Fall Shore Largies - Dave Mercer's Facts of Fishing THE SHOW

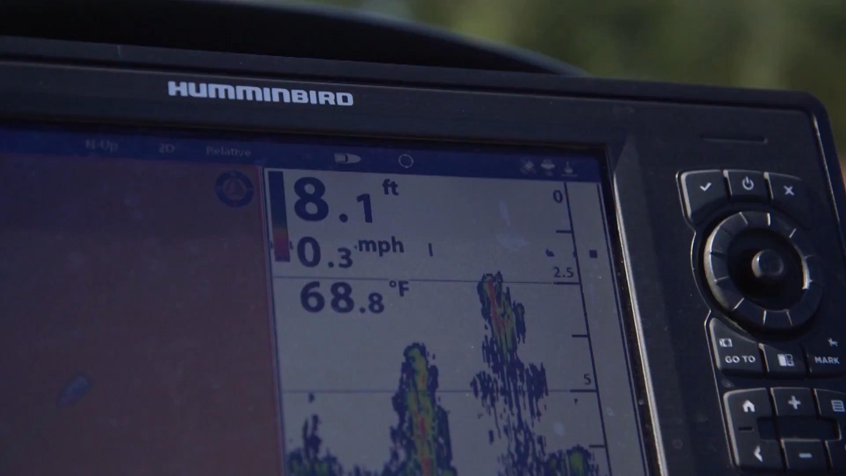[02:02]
On screen: depth 8.1 ft, water 68.8°F, speed 0.3 mph
the shallows and you know they basically just close their eyes to the graph but as we're fishing along you see this little weed edge